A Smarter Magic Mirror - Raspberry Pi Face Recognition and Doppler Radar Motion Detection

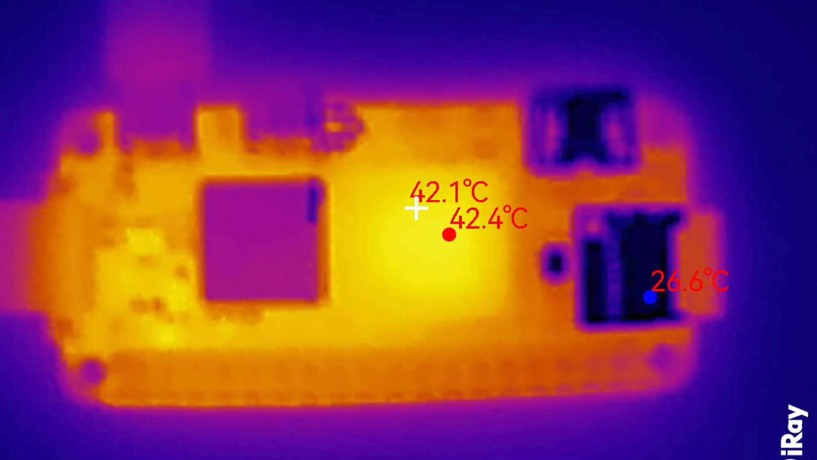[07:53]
On screen: spot 42.1°C, max 42.4°C, min 26.6°C
The Pi and camera also start to get quite warm when we run them continuously. We can see this by looking at it with my infrared camera.
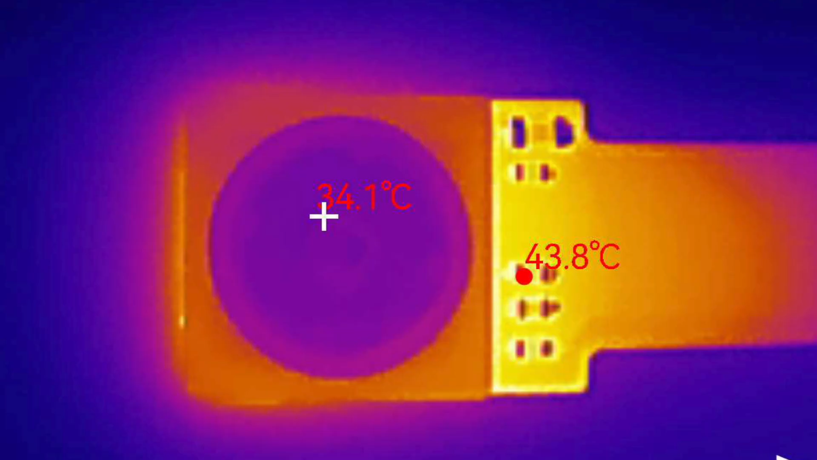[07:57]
On screen: spot 34.1°C
I have to say, I absolutely love this gadget.